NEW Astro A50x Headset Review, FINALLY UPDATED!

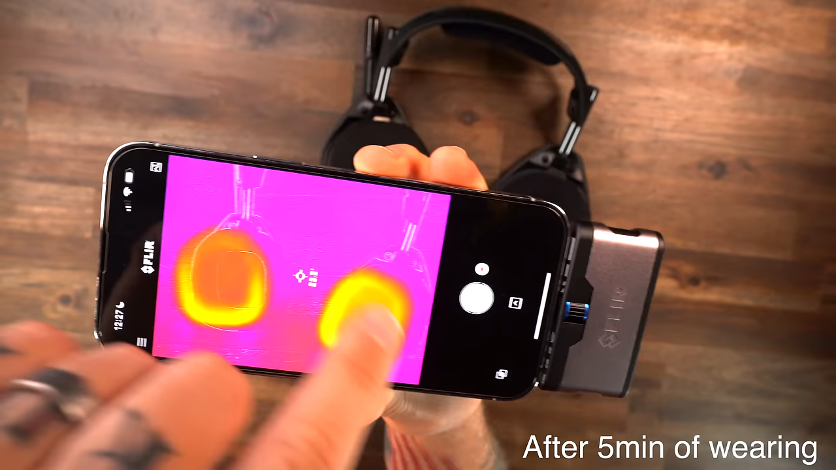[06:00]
And in the middle, over here on the cooling gel, you can see it's distributing that heat a little bit more.
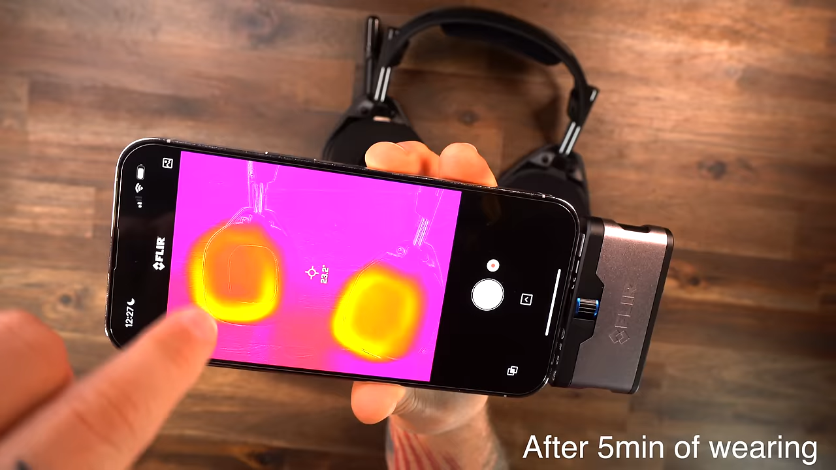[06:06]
It's more orange. And in the middle, it is purple. Of course, it's still going to absorb heat because, heck, everything's going to. But you can see it's just distributing it a whole lot more.
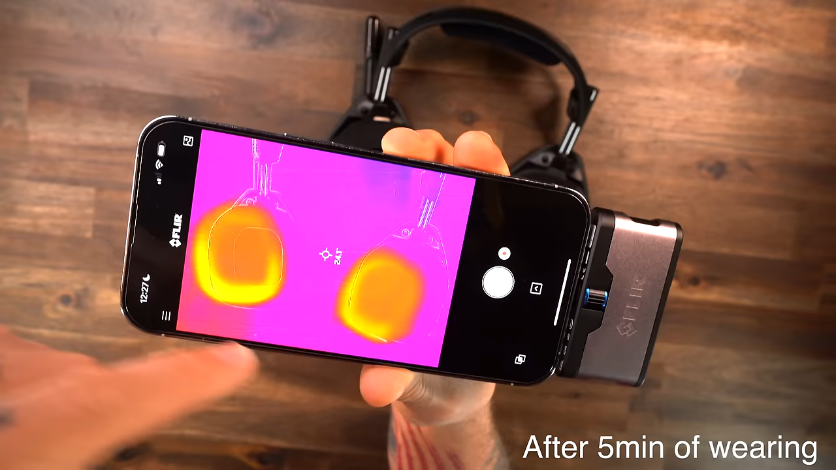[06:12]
But it's also going to lock that sound in a lot more, which, again, I'll talk more about in the sound department.